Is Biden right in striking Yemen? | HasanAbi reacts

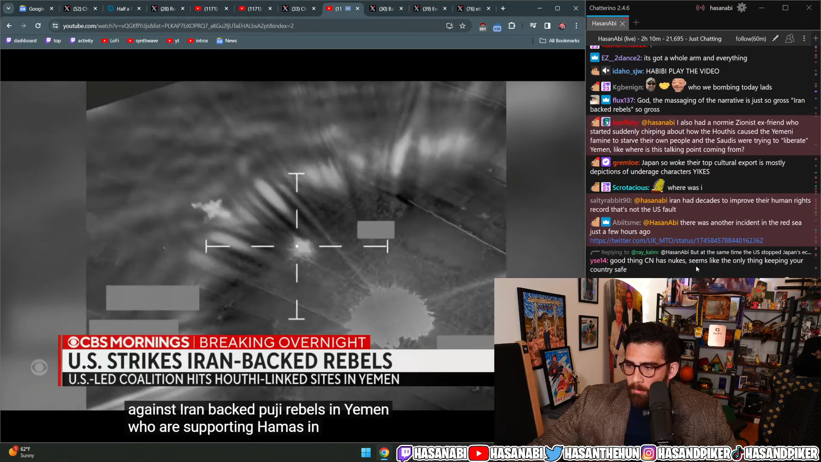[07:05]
...supporting Hamas in this war with Israel. Now, the U.S. military says more than 60 targets were hit at 16 different levels.
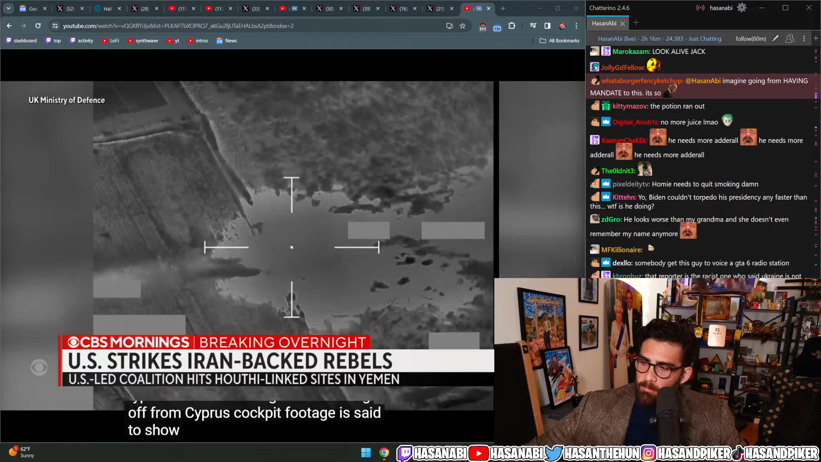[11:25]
Cockpit footage is said to show strikes on Houthi targets in Yemen.